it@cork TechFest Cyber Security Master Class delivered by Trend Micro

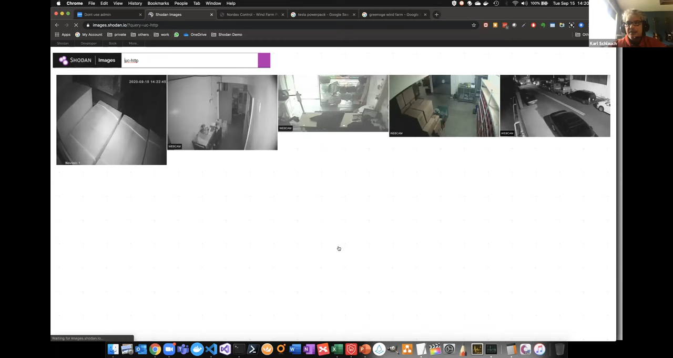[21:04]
And you get to so typical shop doors, shop windows, or like it could be anything from like someone is growing something here.
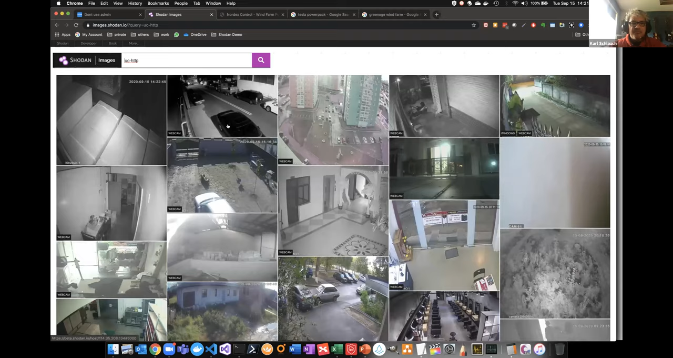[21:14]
Like I said, this is what this tool is mostly known for. But like I said, you can also use it for good. You can search your entire network for what am I publishing? Or do I still have any Exchange 2010 servers in my environment? So you could use the same tools for that, that the bad guys would be using. Yeah.